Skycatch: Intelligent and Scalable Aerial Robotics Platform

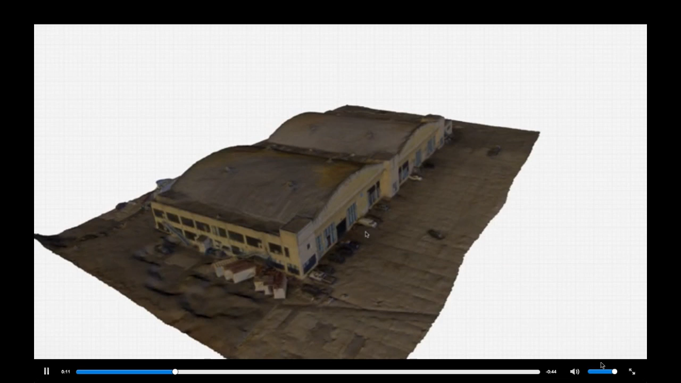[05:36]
And so I could fly this over a building, fly it around the building, getting up, just with a regular 2D camera.
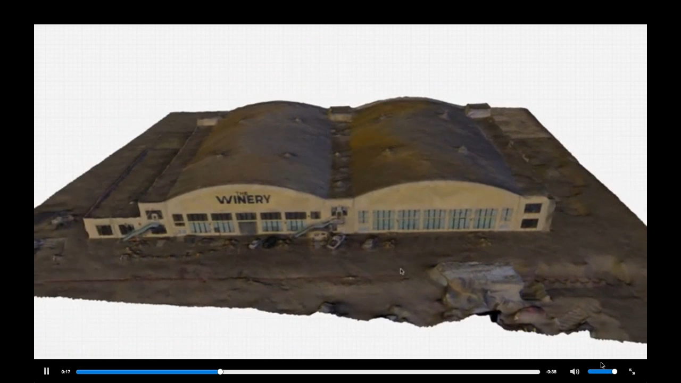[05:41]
Just a regular 2D camera. And then Autodesk can turn it into a 3D model. Yeah. And you said it's accurate to within two centimeters?
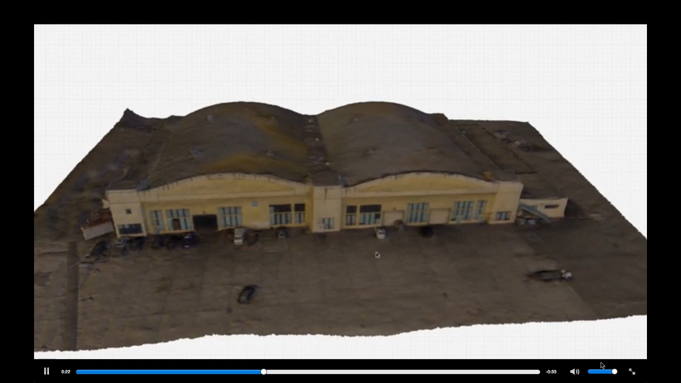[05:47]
Yeah, it's very accurate, yeah, to within two centimeters. Wow. Yeah. And so now I have a building up model, and I can do all sorts of fun stuff.
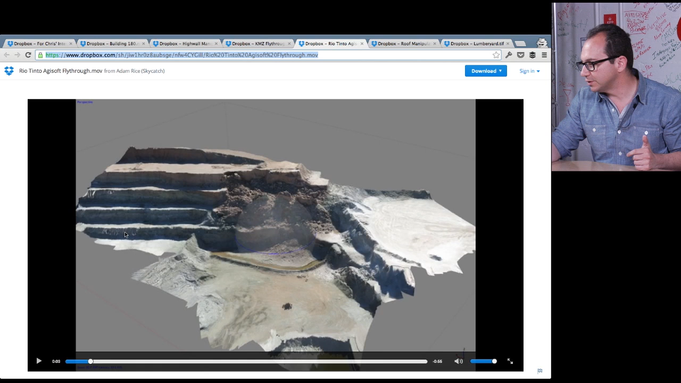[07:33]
Oh, which one? I'm sorry. The strip, the strip mine with the cracks in the water. Oh yeah. This one, this one is actually an interesting one because this is at fall that happened at one of our clients.
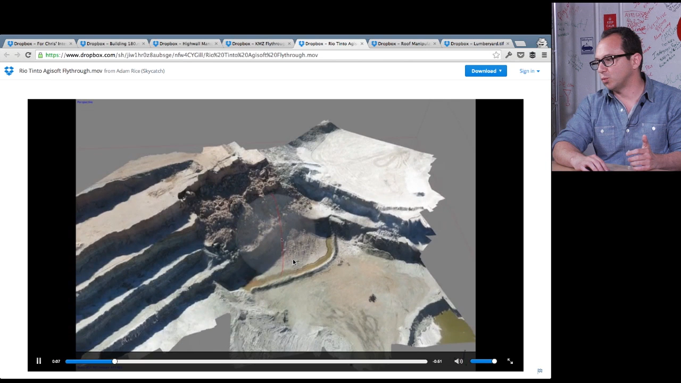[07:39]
Yeah. And this is actually a very known issue at open pit mines that cost millions of dollars to repair.
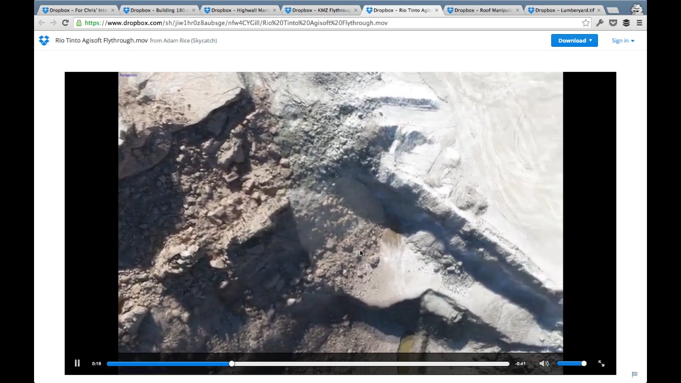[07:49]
And what we're doing is we're giving them the ability to inspect these, these cracks that happen on all those open pit mines without the use of putting people in danger of having to walk through all of that.
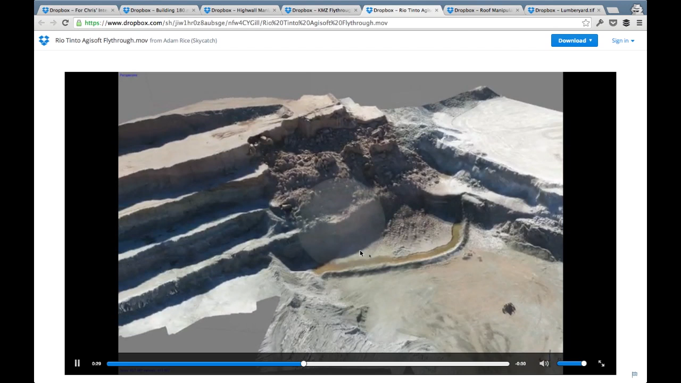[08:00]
So we send the UAVs and do top down on an ongoing basis.